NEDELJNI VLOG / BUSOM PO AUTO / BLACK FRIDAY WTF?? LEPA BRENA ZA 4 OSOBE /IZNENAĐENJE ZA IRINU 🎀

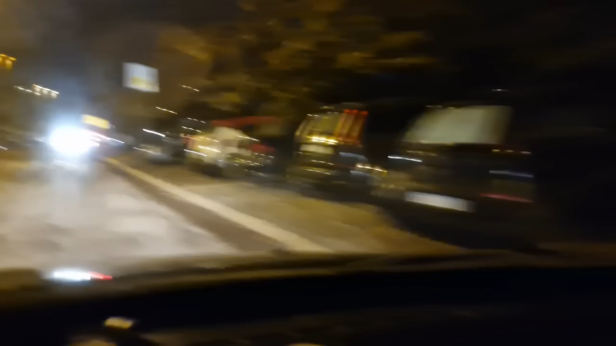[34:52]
I to ću ovako da vidite. Ja sam malo pre snimala grad. Kao da uživate. Malo da vidite kako izla noću. Most Nadi. Taj deo. Gde idem.
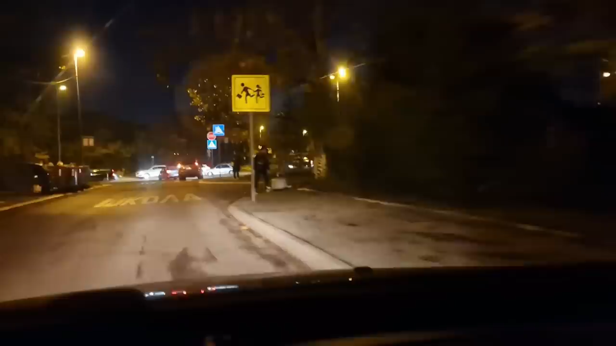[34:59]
Evo povajte vi ovo. Evo i ovde sad trebao levo da skrenem. Pogledajte vi ovo. Pogledajte vi ovo. Vidite. Ne znam kako da vam okrenem kameru. Znači sad ćete da vidite kad se uključim. Možda ne bi bilo loše nekom da se uguram. Da pitam.
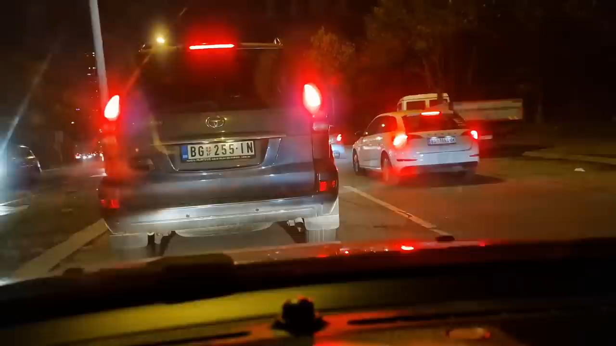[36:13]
Prema ovamo sam brzo stigla stvarno na Bežaniju. Ali ovo sad. Ovo će da bude mučenje. Ali bukvalno mučenje. Stajam kameru. Poprova da vam pokažem ono kola. Evo vidite ona sva svetla. Tu su sve kola. Pogledajte vi ovo. Vi budali. Black Friday. Man jebolas Black Friday.